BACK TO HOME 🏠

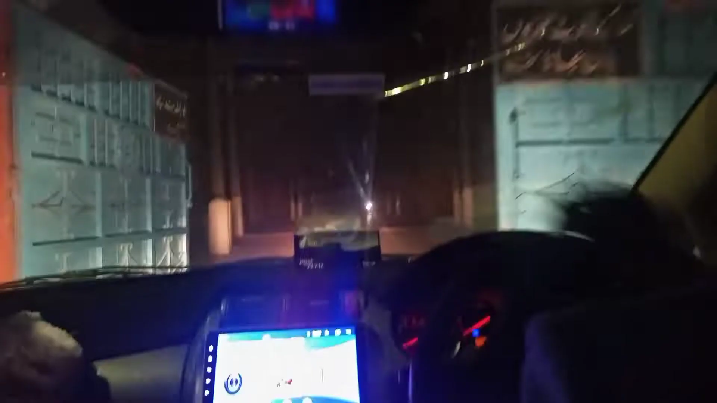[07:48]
ये भी कॉलोनी के अंदर इंटर हो रहे हैं हम लोग।
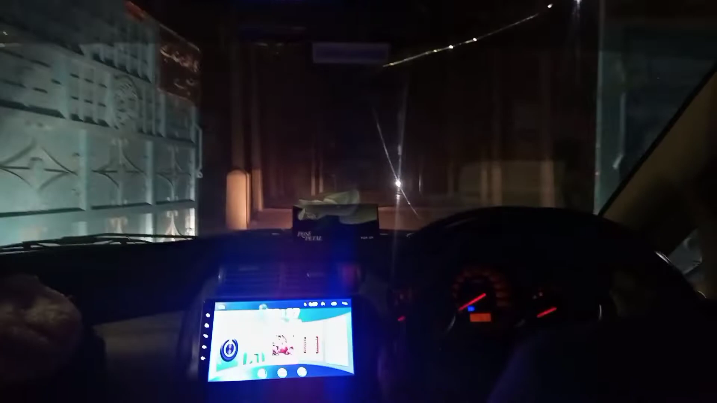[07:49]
फ्रेंड्स अभी मैं जा रहा हूँ दोस्त के घर कॉफी लेने,